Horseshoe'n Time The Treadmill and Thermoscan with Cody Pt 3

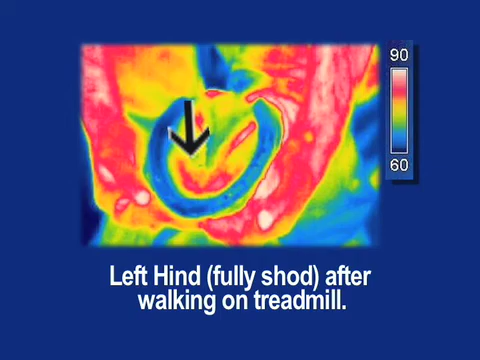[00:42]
The bony column is supported in line and in balance.
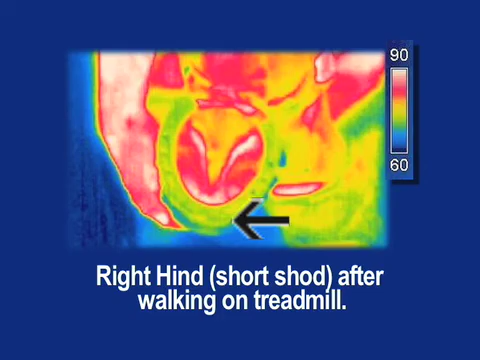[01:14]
Basically he's unsupported and in a very cramped shoe that's not allowing the blood flow that he needs or the support that his bony column needs overall.